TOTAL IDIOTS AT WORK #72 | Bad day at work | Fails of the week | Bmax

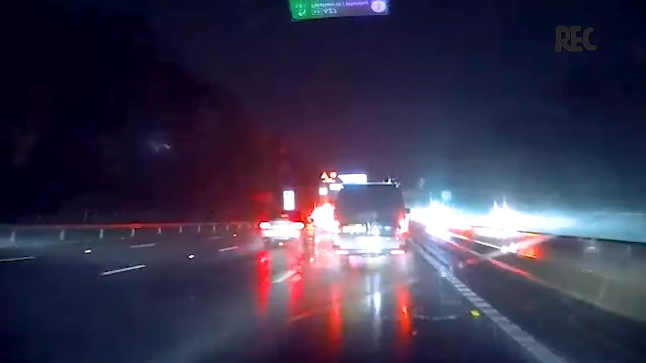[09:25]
With limited visibility at night, we should control our speed to maintain a safe distance. Huh?